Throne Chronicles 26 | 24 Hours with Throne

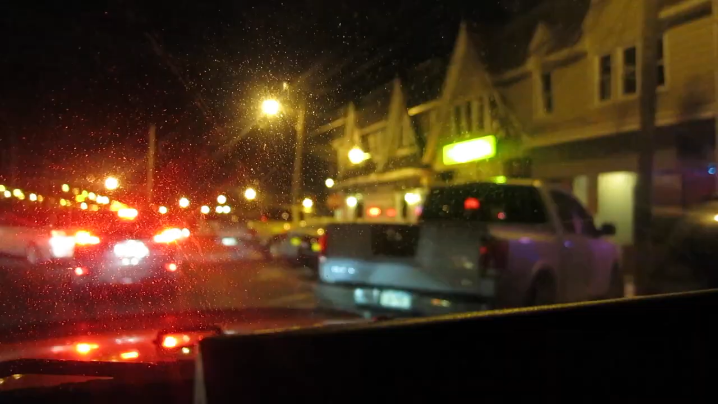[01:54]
Looks like there was a really bad accident or something going down near the train tracks, and where we play is near the bay and train tracks, so you can't cross the train tracks or the bay.